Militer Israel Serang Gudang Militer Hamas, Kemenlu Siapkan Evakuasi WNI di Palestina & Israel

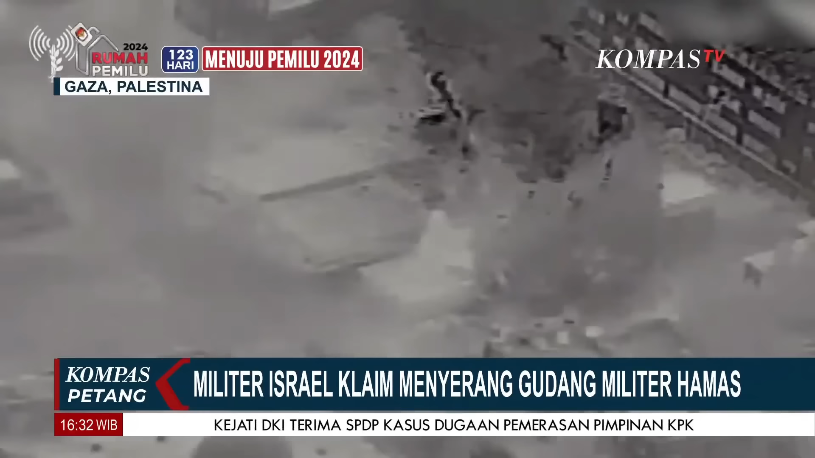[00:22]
Dalam video rilis, Pasukan Pertahanan Israel mengklaim telah menyerang 750 sasaran militer yang diduga menjadi gudang senjata Hamas di jalur Gaza Utara sejak Kamis hingga Jumat pagi. Militer Israel memerintahkan 1 juta warga Gaza Utara, Palestina, untuk mengungsi.
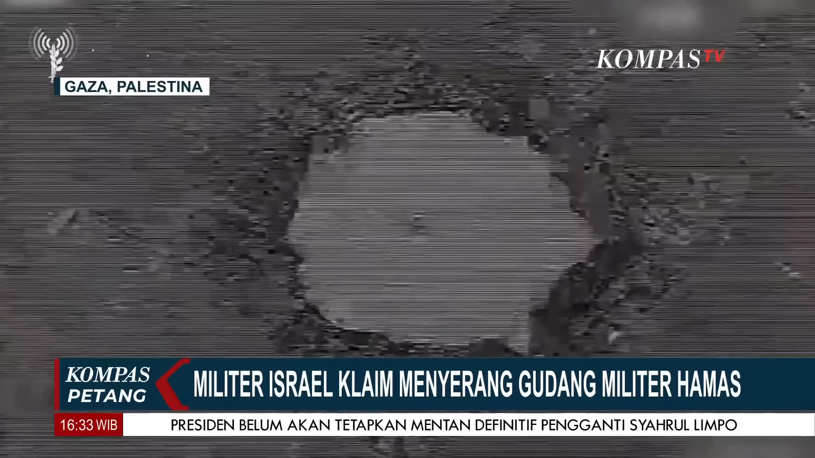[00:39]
Persatuan Bangsa Bangsa atau PBB memperingatkan serangan Israel Hamas berdampak banyak warga eksodus keluar wilayah baik dari Gaza, tepi barat bahkan Israel.